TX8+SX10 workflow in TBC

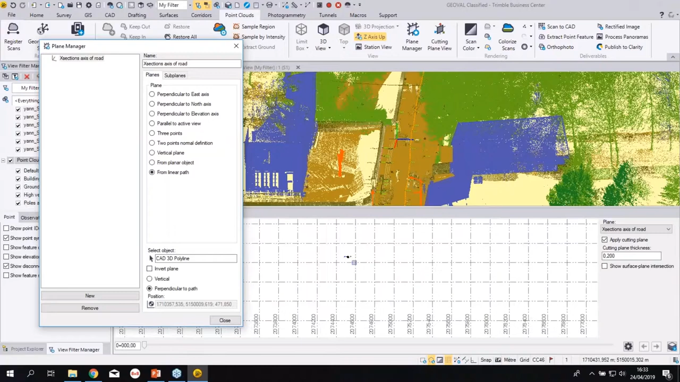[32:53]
and that's why i like always to do just personal i always like to do the classification before because i get the color corner for the road and the building so it's easier to find the intersection because your your point cloud has been classified and the software gave it the color by class so it helps a lot you can also see the topo that was done or the classification some of the points here and something i don't want to do it now but just to show you the option you can make like
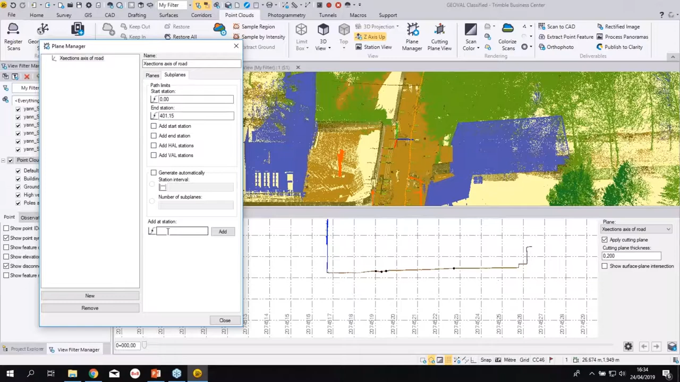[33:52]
like a zone of interest you can add manually a plane at that location that can be very useful uh for you like for example for tunnel project or even that project as the road here so i will not do it for now here what you can do as well and i like it very much uh in the slider options you can also like set the slider limits so where you want to move it along the alignment so you can also move it like this interactively that's always nice to show you can even do a cross section through the sx10 not a good idea but so it's not even funny but i guess the road you get the buildings here uh you get the noise if i wanted to remove that noise from the car
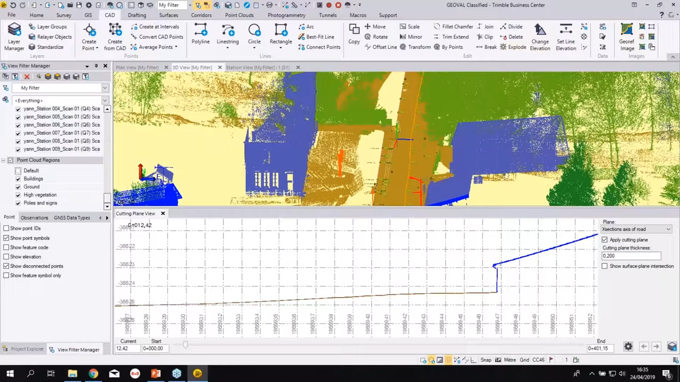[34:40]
options in the cad uh menu of tbc so lots of things you can do here a lot you've been creating point using like different like for the axis of the road i was showing that yesterday like a middle of point two points you can
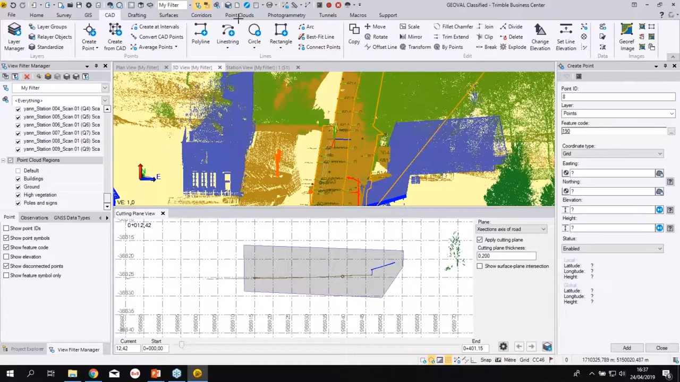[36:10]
a slice that slice that are interesting for me and what we do i create a small region out of it and then we go to the scan to cad uh option so if i go to the point cloud tools just for a few seconds sorry it's a lot of data for my little laptop i can make a region out of it if i can find my mouse i will name it arno don't give that name just for me here a little cross section and then if i go back to my uh 3d view i will just display so we create a new region it can be named arno
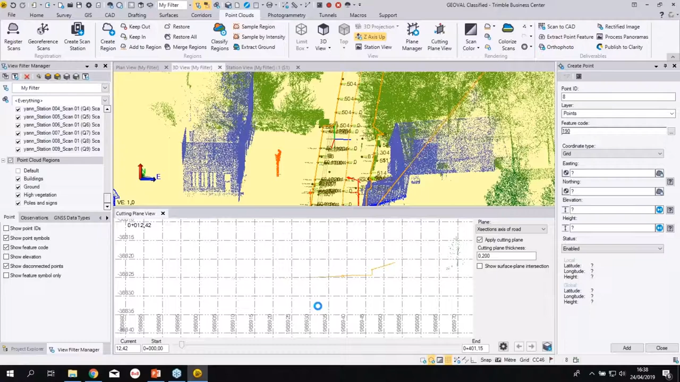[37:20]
but you get the point so what is doing that what i suggest to do is to open uh the chalet project up sorry see he got scared of me so that would get get rid of it but no so just the arno
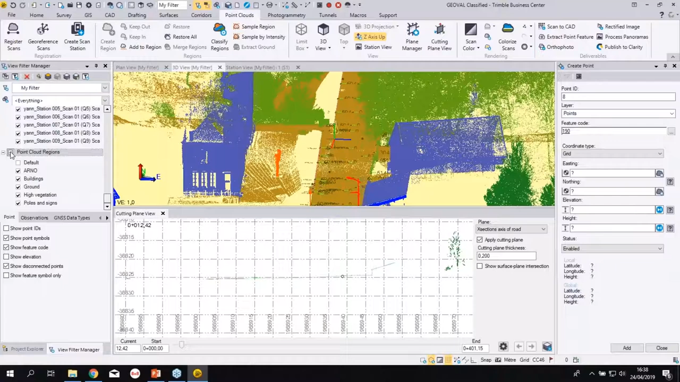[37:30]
i can just display it just my little cross section i made you can see it here i hope you can see it and i can do i can select it go to the scan to cat functions you
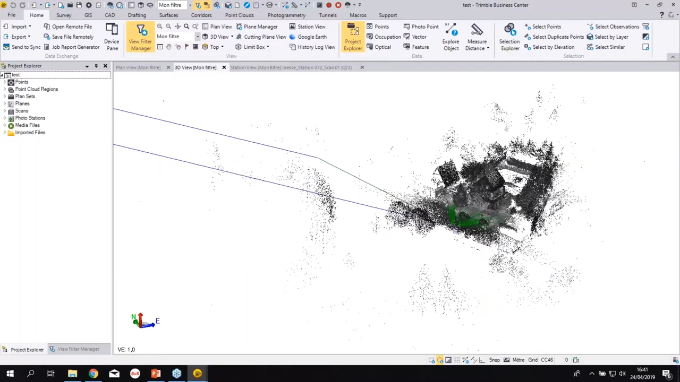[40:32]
how did you manage all that data or how did you evolve manage all that data i just like like i did with the previous example just imported the scan so basically if you look here you can see there is like 4s extent so just imported the jxl it is a network adjustment drag and drop uh 73 72 scan i got here so that's the name of the tzf on the left inside so 72 so just drag and drop the 72 tzf then went
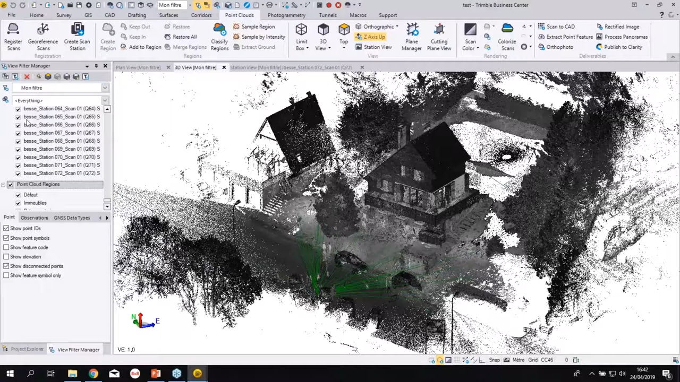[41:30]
but it's also very important that you check yourself by doing cross sections or limit boxes to check the accuracy of the registration between all the scans together so everything was made simply inside tbc and this was here it's uh that's why i'm showing it to you because i think it's great actually and
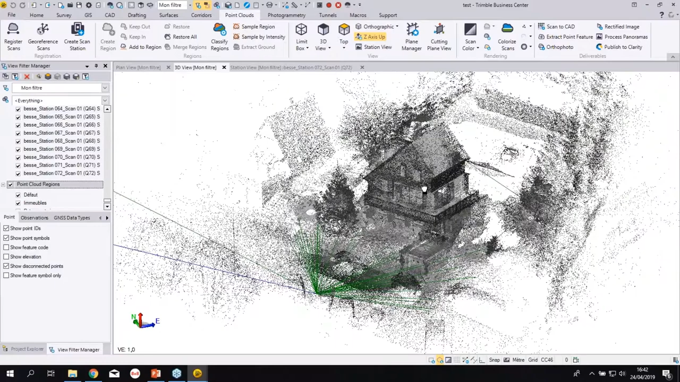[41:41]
then did a quick classification so with the punkler you can see now lots of little cycle
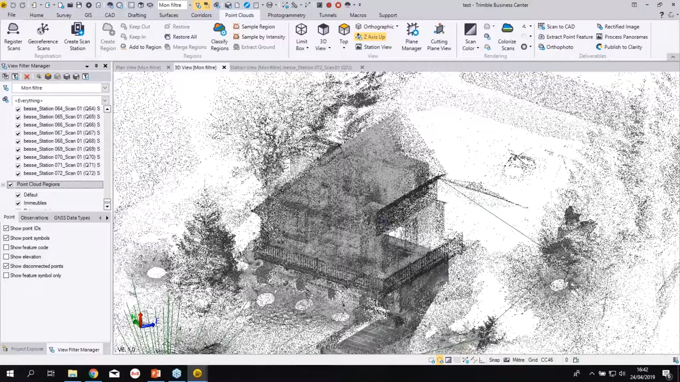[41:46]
that all the scans i think any went a bit a bit too many scans
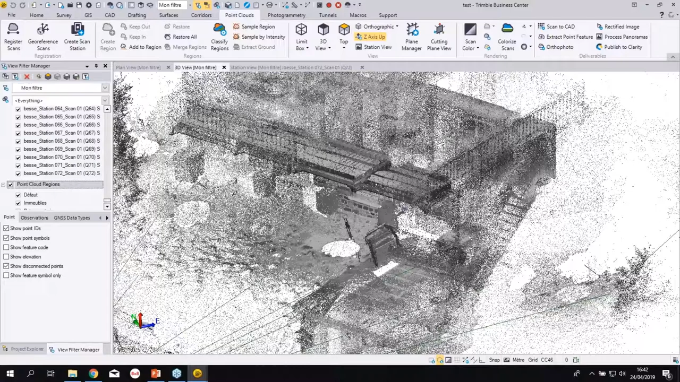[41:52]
i would say but what you can see also with tbc i don't know if you know that
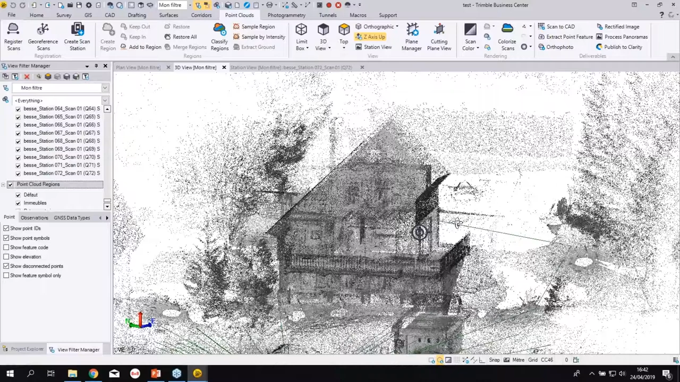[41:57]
we develop or they develop i'd develop nothing myself i just show some little tool like see inside visibility mode
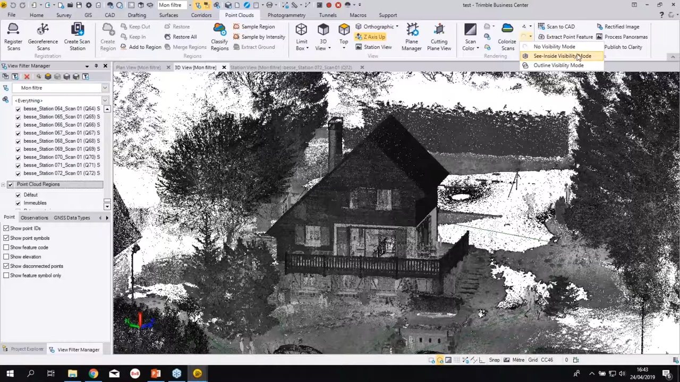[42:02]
but also outline an outline i want to show it to you because i think it's great for architects or
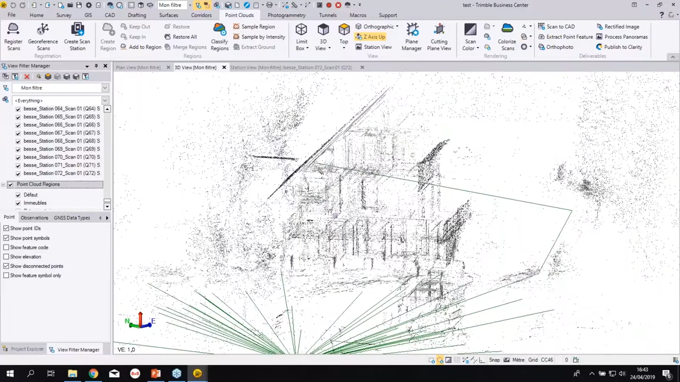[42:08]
for you you see you can move your point cloud it's doing like some edge detection if i could say you can see now all the stairs coming from the inside going to the top the
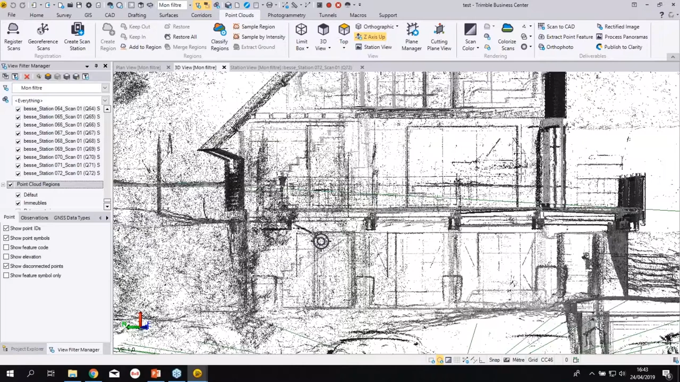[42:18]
different levels uh if i do like a side view even i went to the into the cellar i
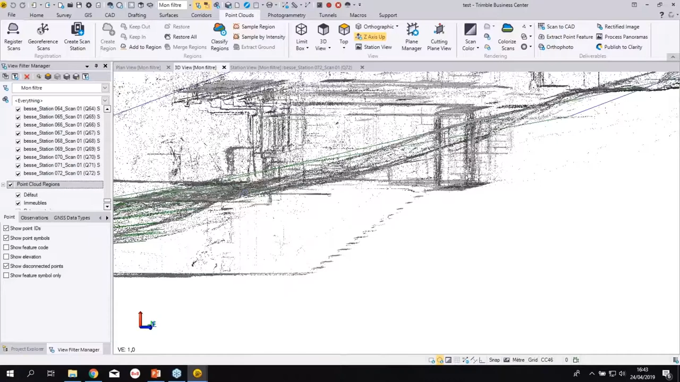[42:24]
checked one scanner like some bottles of wine apparently uh below here and so you can see all your scans like this so after what yannick did basically this um uh
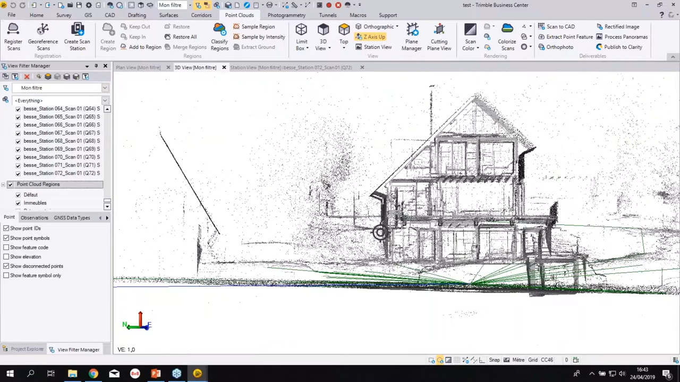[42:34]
i would just call a switch back like this to uh no visibility more like this
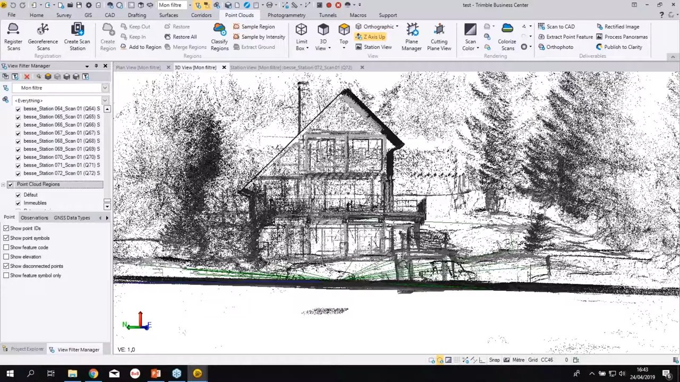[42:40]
just take some time is a size with my laptop but basically it went again to the cutting plane view to do like the different floors of
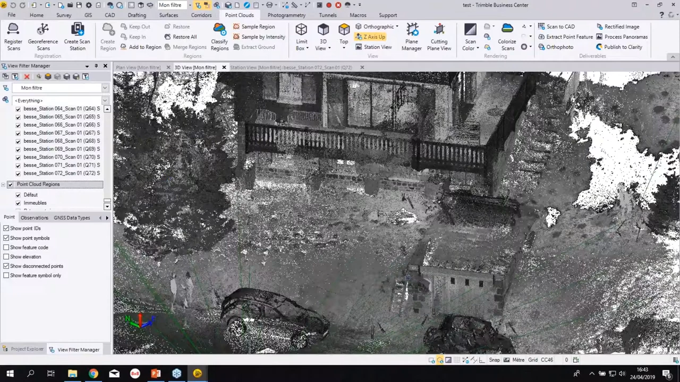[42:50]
the building to extract some cross sections and then could use those cross section to make some drawings for the bidding facade there is four of them so two options make a
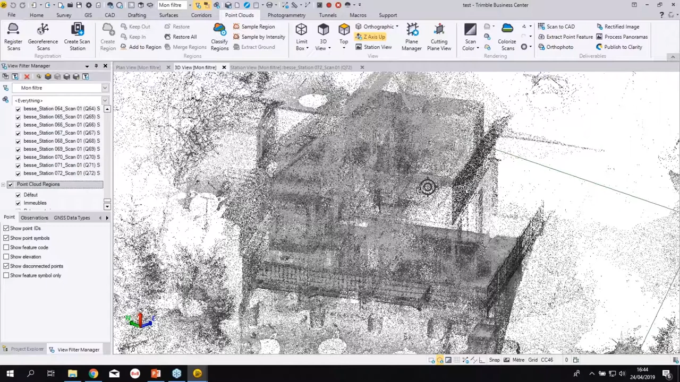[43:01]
cross section and from the cross section make some drawings or use the auto photo tool so auto photo from the point cloud not rectified image two different things so auto photo tool was used so basically it's a scaled and auto rectified uh object that's become like very light and that can be used uh to start drawings your building elevation so i know like in the us it's not too popular but back in europe uh people do a lot of building elevation drawings a lot so i can
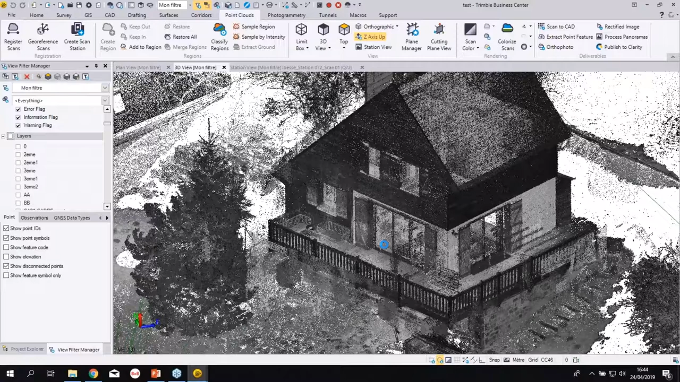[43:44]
just show you what you need here i didn't do that project with him that being uh remind me of colorado it's uh in the mountains and central front so so i did some drawings uh that you can see like this here uh simple like that even
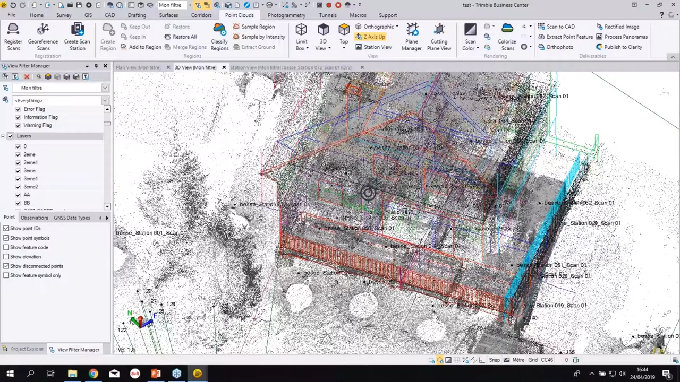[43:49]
the different floor plans and what i suggest to do is to show you the result of the several dwg created and also good to see that tbc can import those dwg so what i will do i will open a new tbc